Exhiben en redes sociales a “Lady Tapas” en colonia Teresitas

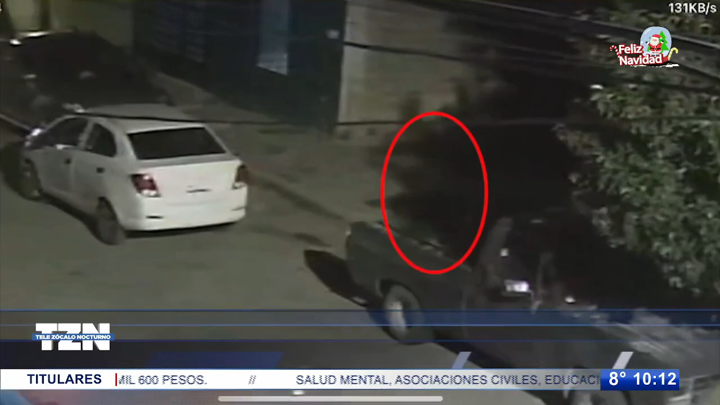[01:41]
Tras verificar que nadie la viera, la mujer procedió a retirar la tapa de una llanta trasera, corrió hasta su vehículo estacionado metros más adelante,